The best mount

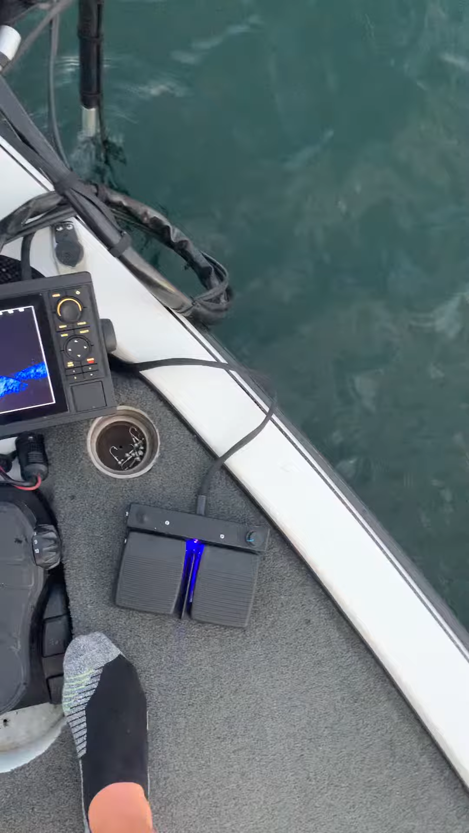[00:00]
I'm going to show you something else with the live scanner that we did. This is a new feature we just got on here.
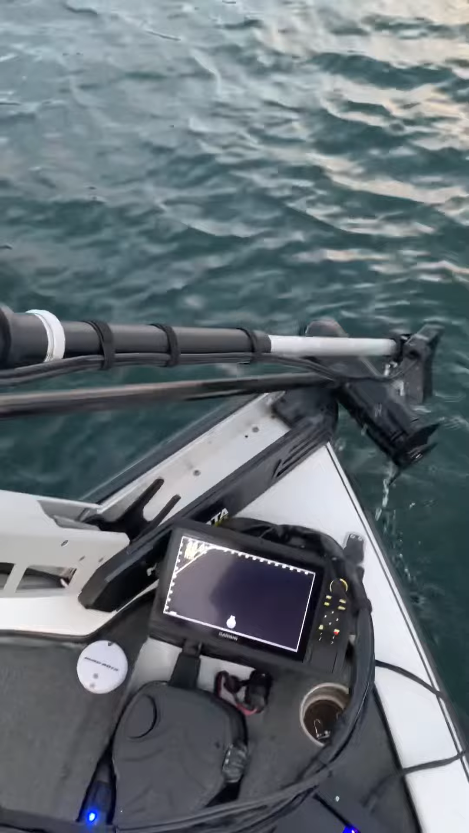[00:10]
Try to keep it up here for you guys so you can see it. So what we've done is we've made this where it breaks away. So your shaft, if you hit something, now you're broke away.